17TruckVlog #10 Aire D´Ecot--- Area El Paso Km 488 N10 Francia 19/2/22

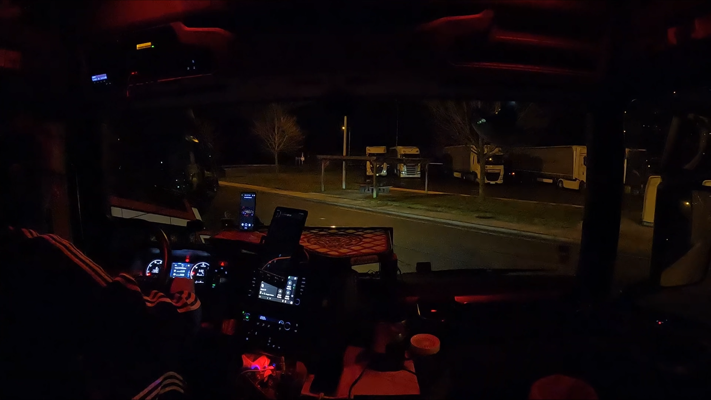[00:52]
Bueno, pues ya hemos puesto el lugar de inicio, Francia. Vamos a arrancar.
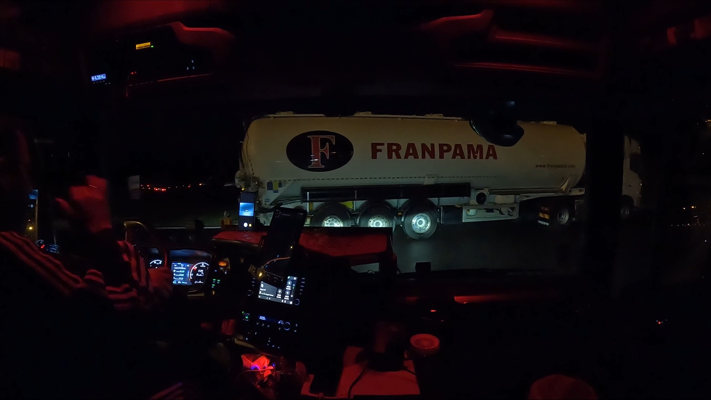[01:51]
Frigo, lo desengancha, ocupa una plaza de aparcamiento, se sale con la cabeza y ocupa otra plaza de aparcamiento. Dos plazas de aparcamiento para un camión. Y desengancha el frigo para que no le moleste. Que no es por otra cosa, ¿eh? Pues si no, que mira, al final aparcó este del aparcacoche, el del portacoche. Yo he dicho que se aprovecha hasta el último milímetro.
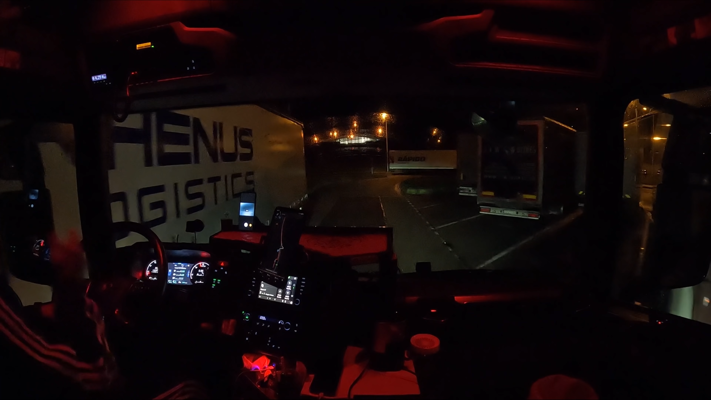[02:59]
Posibles sitios por donde aparcar. Uy, ¿veis? Este otro. Y la cuestión es que pase un camión. Si pasa un camión, te puedes quedar.